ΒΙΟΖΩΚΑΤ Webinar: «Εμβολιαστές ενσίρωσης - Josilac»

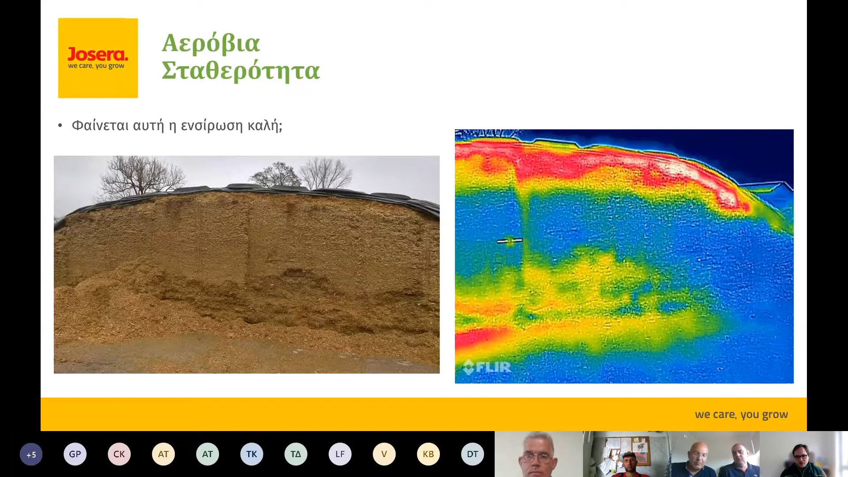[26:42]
Quartzite tends to reheat after opening, especially if much air in form of oxygen penetrates the quartzite. And then this is a normal temperature quartzite, and this is the temperature when it starts reheating. This is a picture taken in the Mediterranean region, so not too far away. And temperatures in this region, or above 20 degrees,